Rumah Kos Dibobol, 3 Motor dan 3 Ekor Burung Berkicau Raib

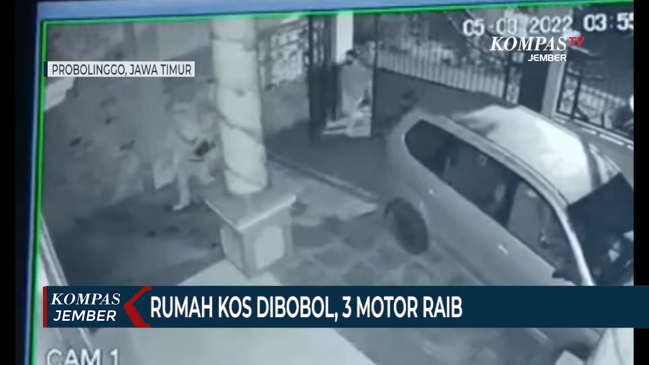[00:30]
Satu pelaku berjaga di depan gerbang, sedangkan dua pelaku masuk rumah sebagai eksekutor. Mereka lantas membawa dua motor metik yang diparkir di kos milik pasangan suami istri, Sunardi dan Sri Wahyun Ningsi tersebut.